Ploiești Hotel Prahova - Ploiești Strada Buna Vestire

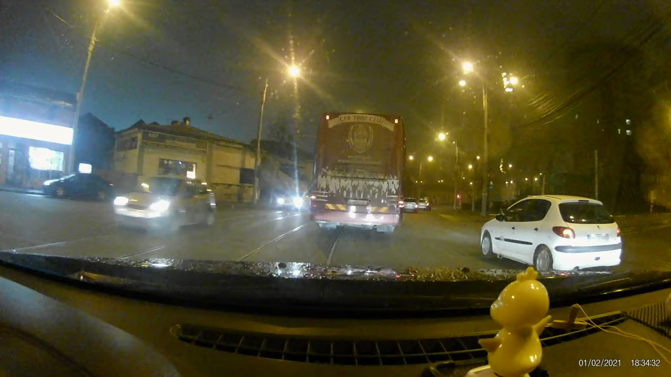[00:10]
Ia, voi urta mare răbdare. Când am venit aseară, era un tramvai remorcat pe aici. Lângă el se depășea o mașină și zice, ia uite bă, ăsta n-are răbdare cu tine.
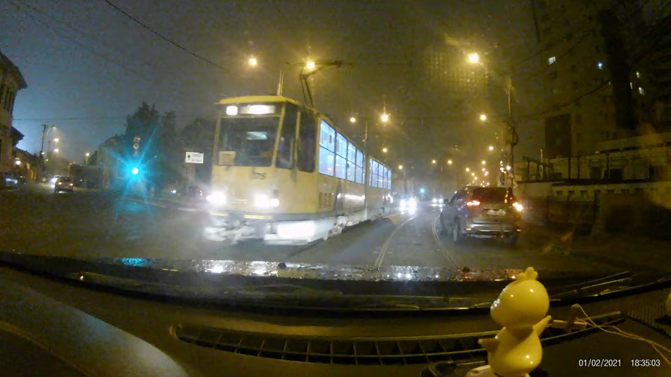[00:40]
Mașina care a venit depășea pe el, și-a întors aici și s-a dus încolo. În loc să o ia pe partea aia, așa. Ai înțeles? Da, și uite, cum face asta. Ca să nu mai stă la semafor acolo.
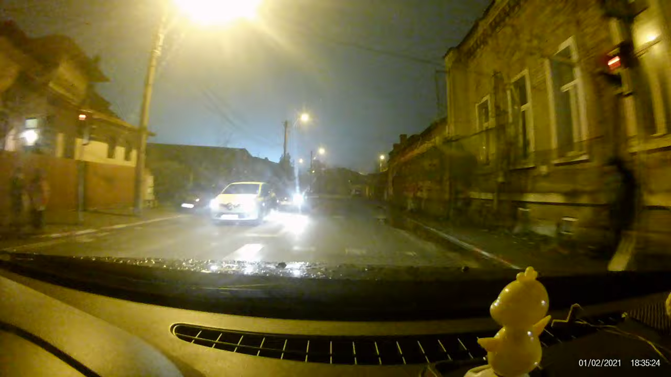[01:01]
Era să intre în tramvaiul ăla demorcat. Ce jandarmi? Văzut jandarmi?